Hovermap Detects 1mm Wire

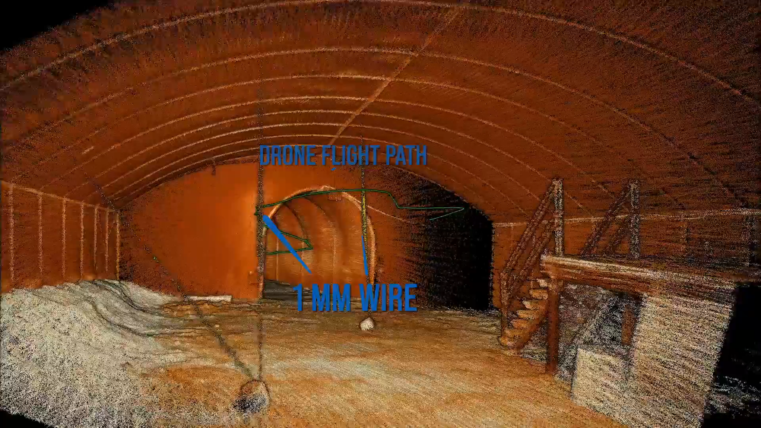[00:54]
Emerson's advanced autonomy algorithms enable it to self-navigate during flight which keeps the drone and equipment safe.